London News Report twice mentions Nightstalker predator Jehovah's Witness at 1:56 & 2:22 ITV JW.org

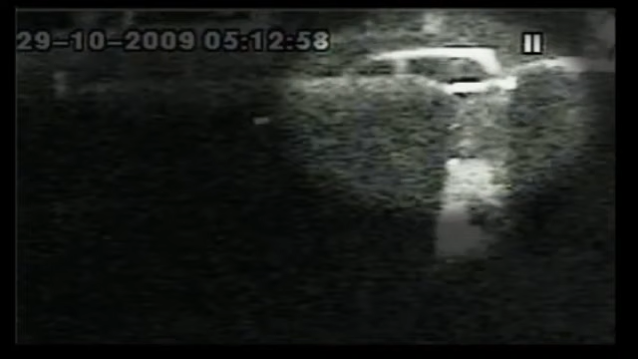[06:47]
From this grainy picture detectives identified Grant's car and then Grant himself was spotted leaving a cash machine he had used with a card taken from one of his victims.